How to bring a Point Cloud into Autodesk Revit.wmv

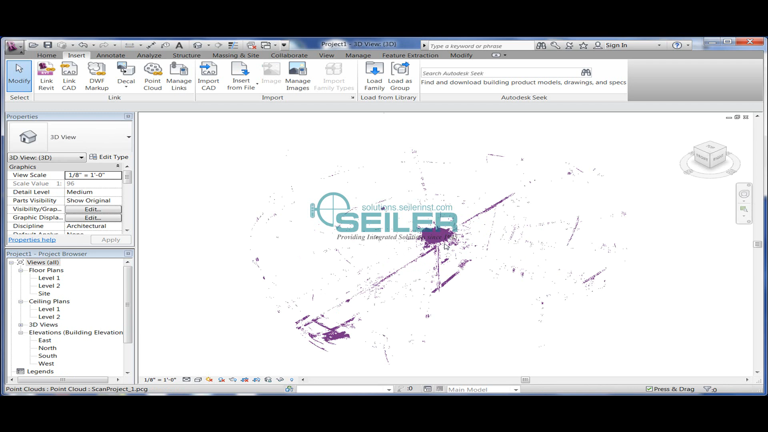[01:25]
I'll do is zoom in just to show you that it's in there we can spin it around using the shift
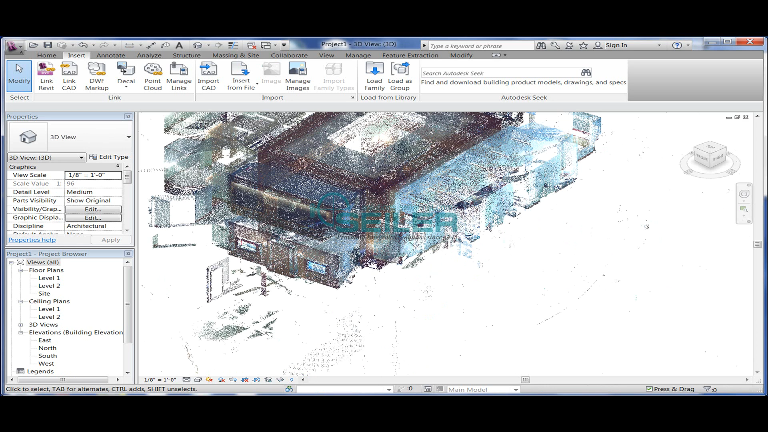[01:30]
plus the middle mouse key or we can use the view cube over in the upper right hand corner of the graphic
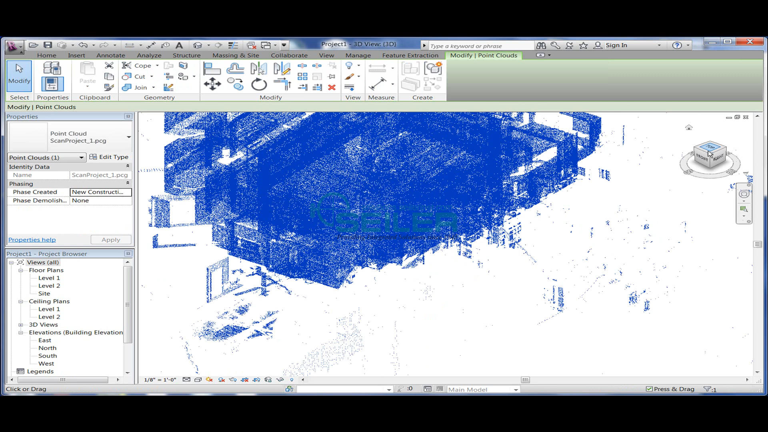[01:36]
window but the question comes what do I do with the point cloud once it's in here so with Revit what I can do is set my my floor levels
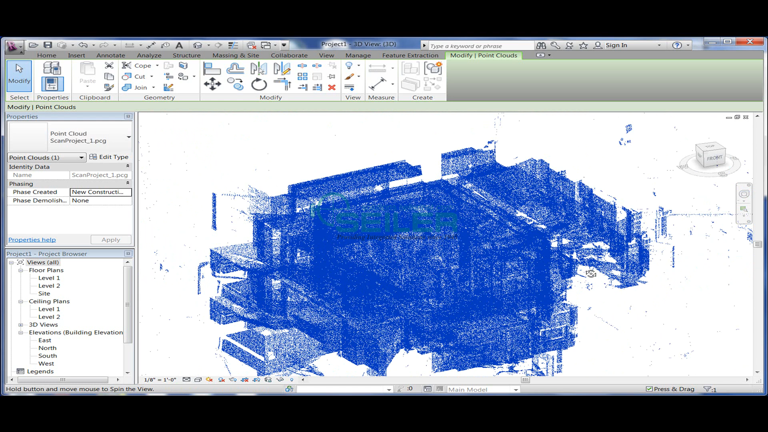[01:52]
so to do this I'm going to switch over to the elevation view
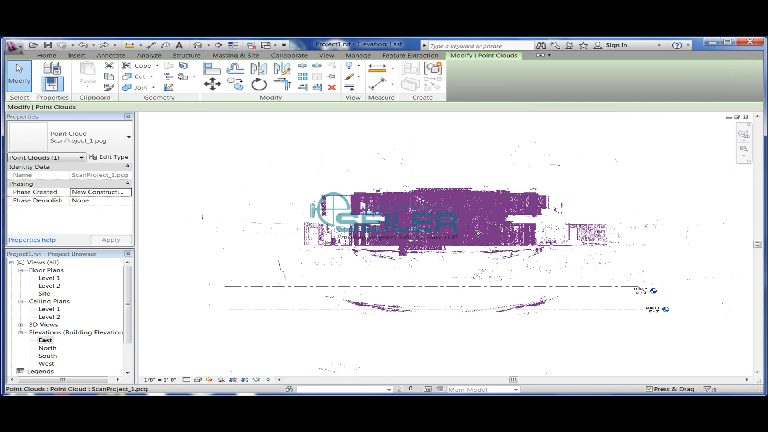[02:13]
and I'm going to move my point cloud down by selecting on a point that I can readily identify as the the first floor level
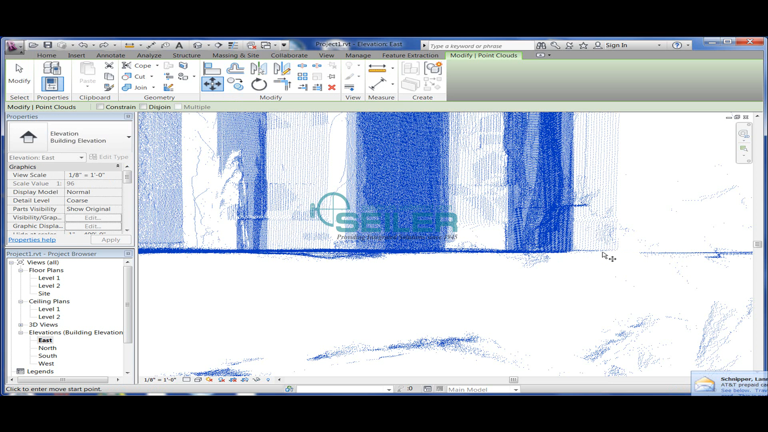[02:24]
and I move it down to the zero to the to the first
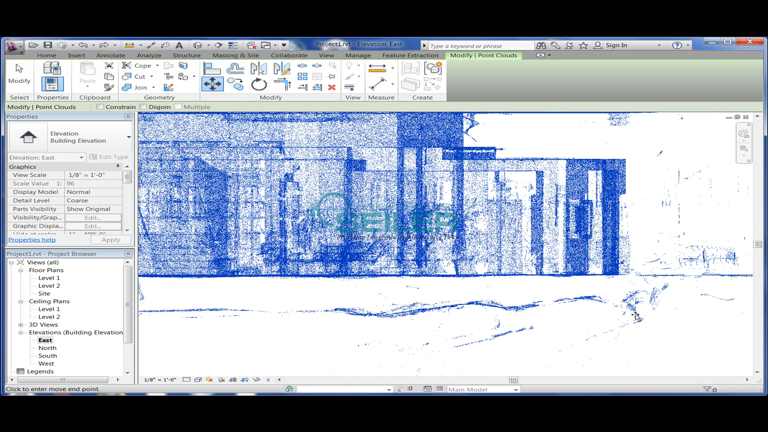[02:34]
floor level and
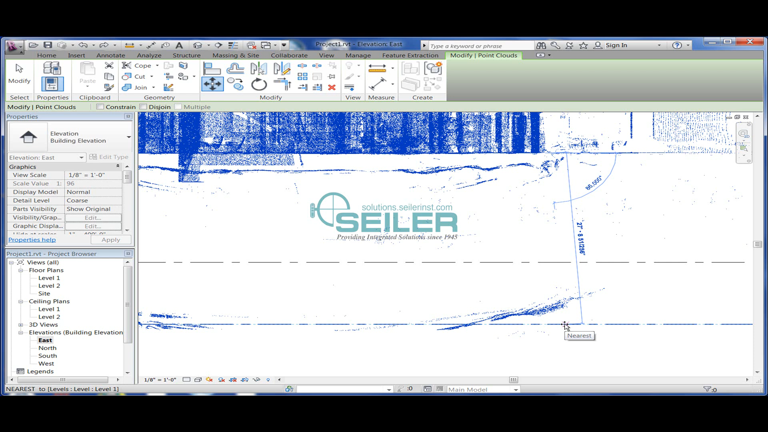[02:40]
then using the same
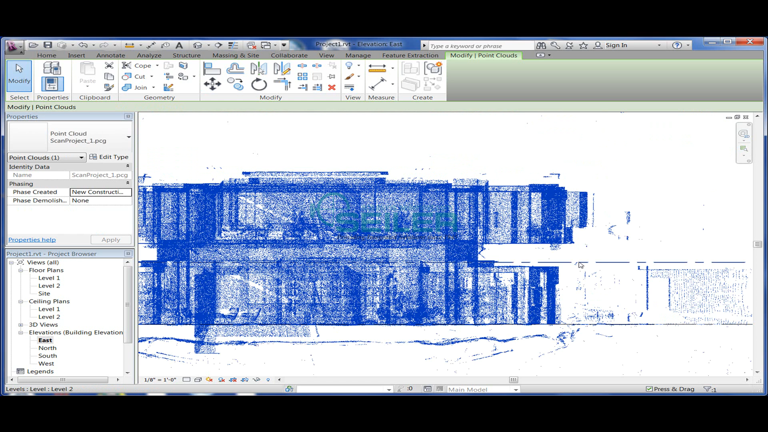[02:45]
command I'm going to go ahead and move the second floor level up to a point that I can see
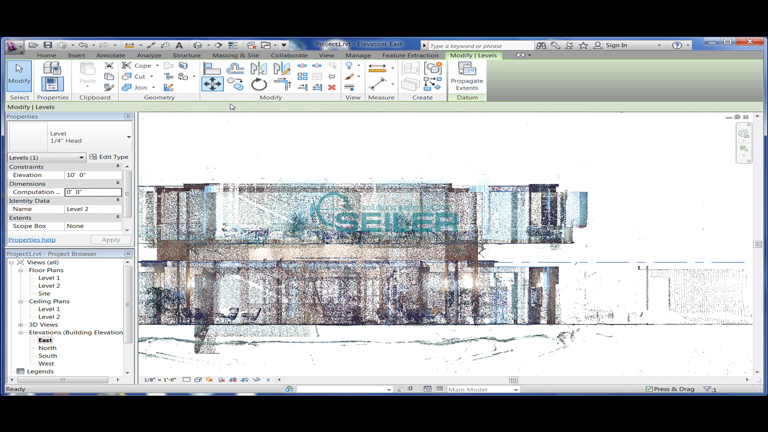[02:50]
is the second floor and
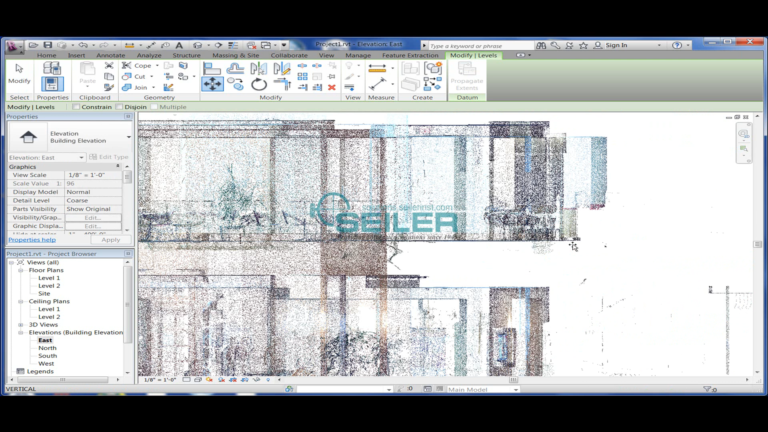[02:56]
from there I can crop out whatever out whatever I need and
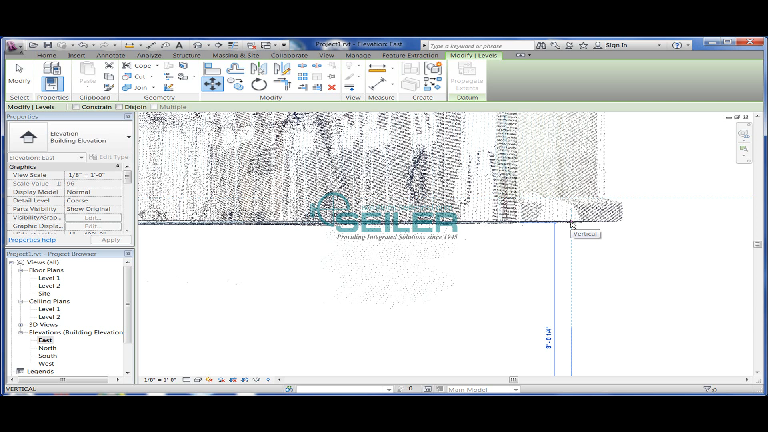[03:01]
I'm left with the beginning of my my model so I can I can flip up to a first floor plan and I've got an
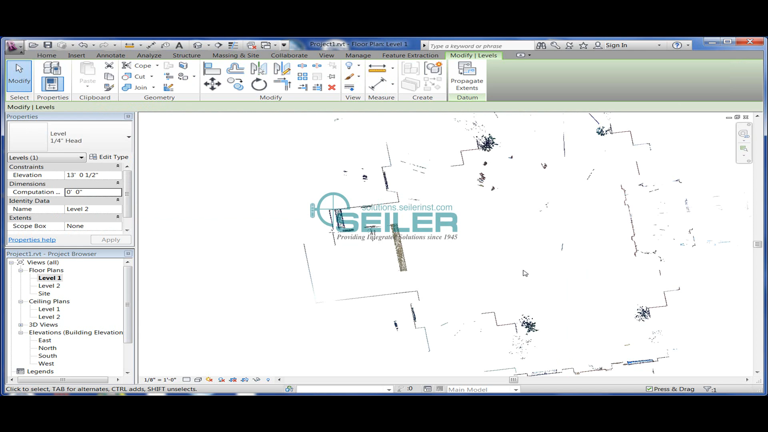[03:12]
as-built of the the second floor floor and I can flip to the second floor plan and I've got an as-built of the second floor